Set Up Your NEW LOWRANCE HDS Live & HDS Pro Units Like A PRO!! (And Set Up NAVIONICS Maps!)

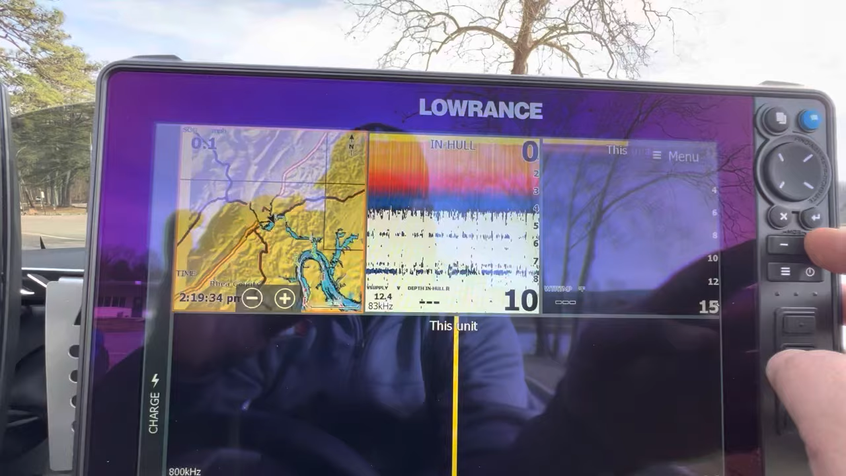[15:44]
the, uh, mapping that we really, really want. We want to get the sonar chart data, which is one foot contours.
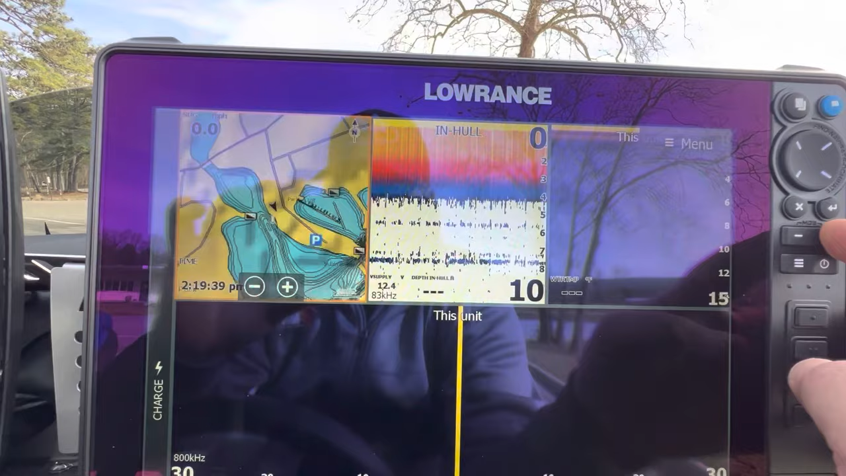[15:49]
Uh, and so what we're going to do is we're going to, to make sure that our map is highlighted.
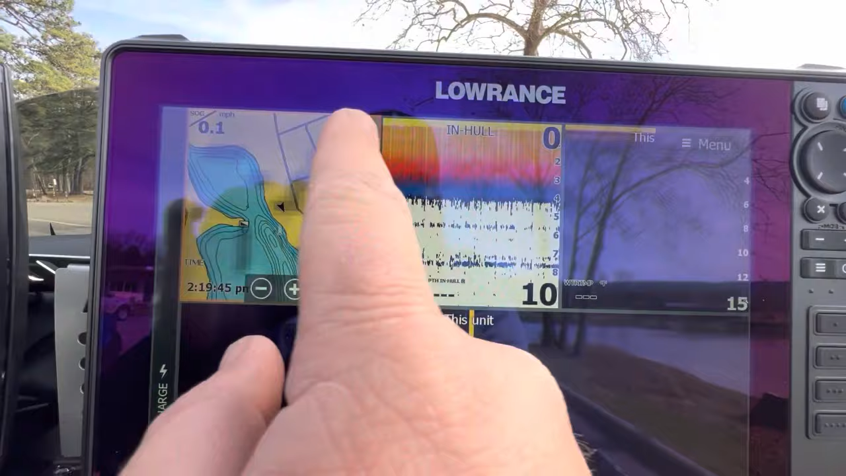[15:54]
We're going to go to menu.
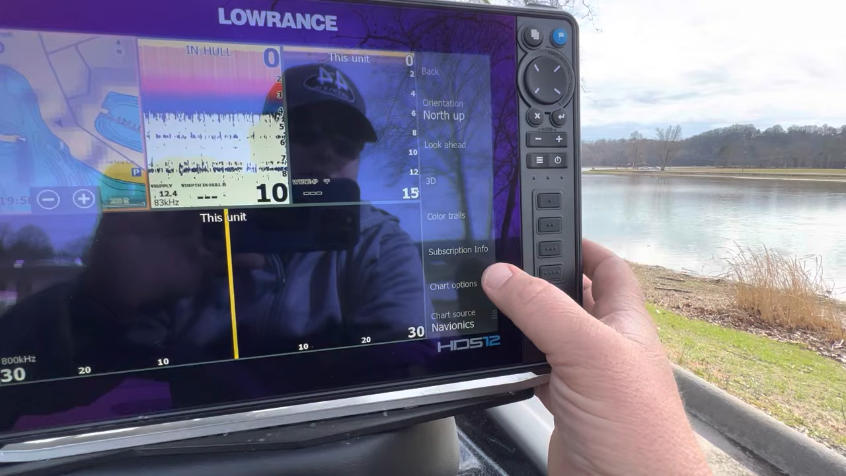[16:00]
We're going to go to more options, chart options, and then we're going to go to sonar chart and make sure that that is highlighted.
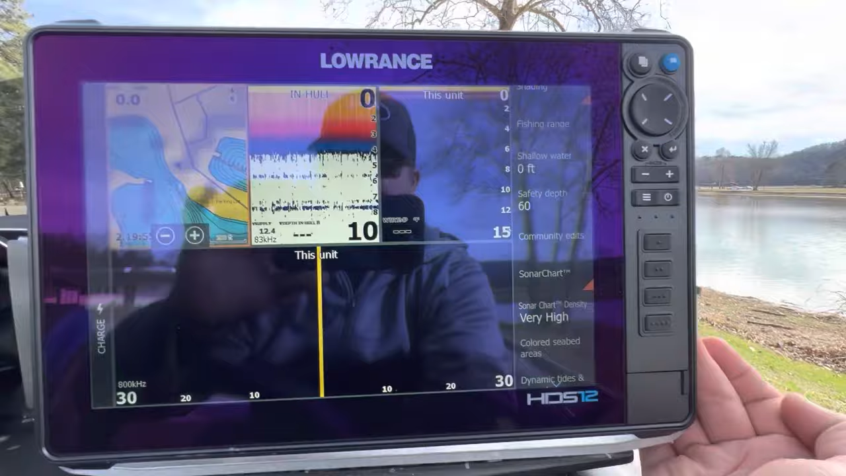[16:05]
That will turn on sonar charts, which will make, uh, make, uh, the, the mapping a lot more detailed.
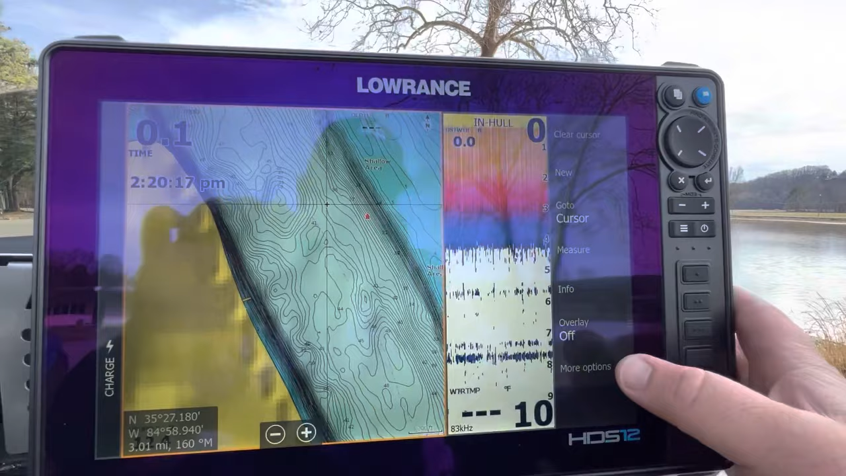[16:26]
But if you were to go out here, okay, we go to, to chart options and you turn off sonar chart, it would change a little bit.
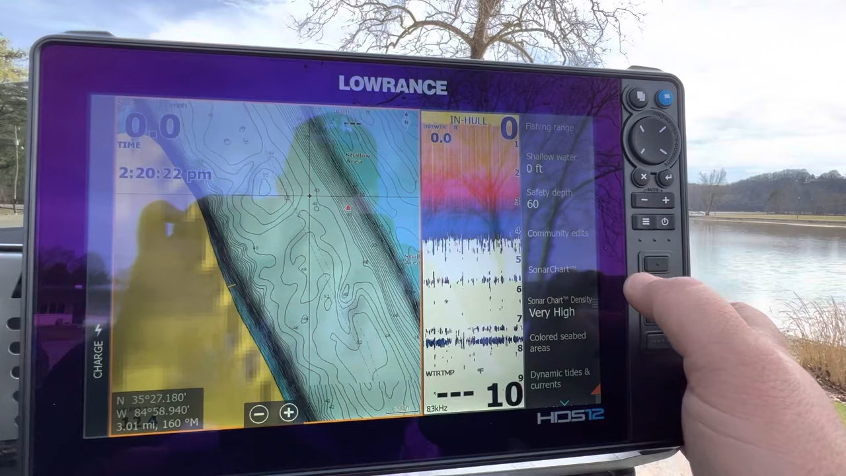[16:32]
Some lakes are, are a lot different and some are, are, um, not too much different, but you can see you get more detail there. So turn on sonar charts.
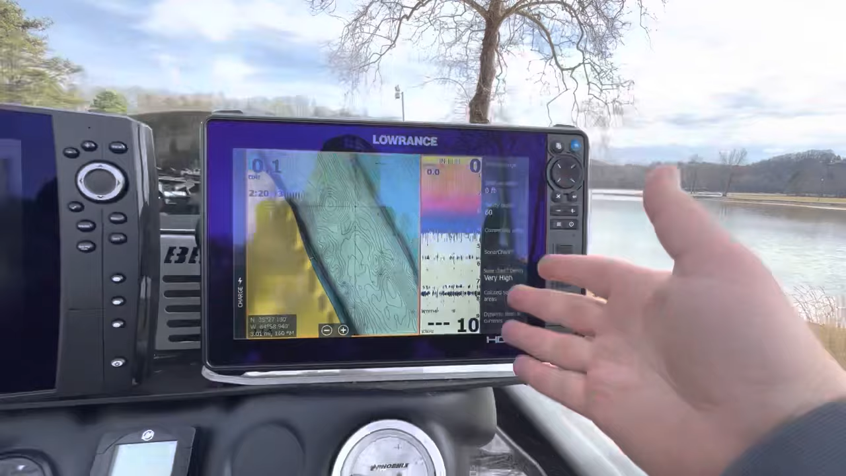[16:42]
That's definitely something that I keep it on. Uh, I pretty much always have sonar charts on.